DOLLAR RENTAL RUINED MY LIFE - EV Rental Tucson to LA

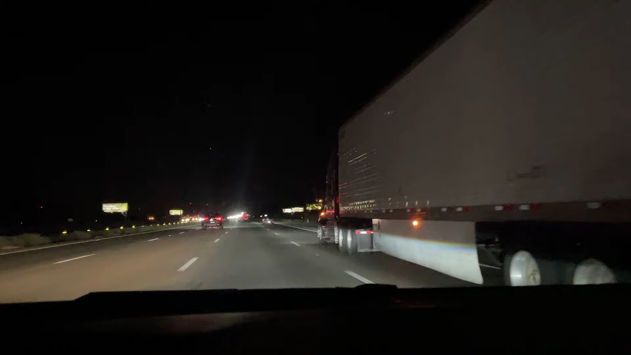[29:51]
oh, there's a sign for a gas station. So I'm going to see what happens on the other side of this, uh, wind turbine section. And, uh, we'll go from there. All right.
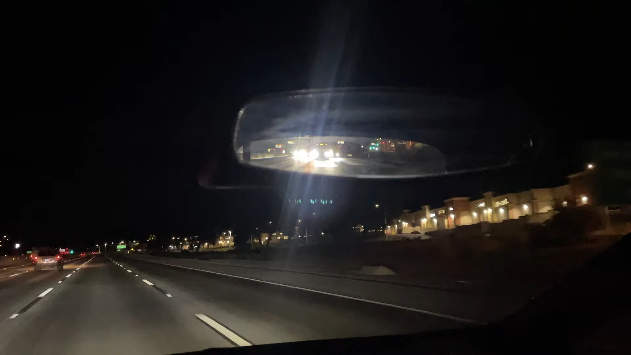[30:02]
So we've passed, uh, Morongo Casino. Um, that's where I kind of end, uh, what I consider the wind turbine tunnel, um, where it throws your car around.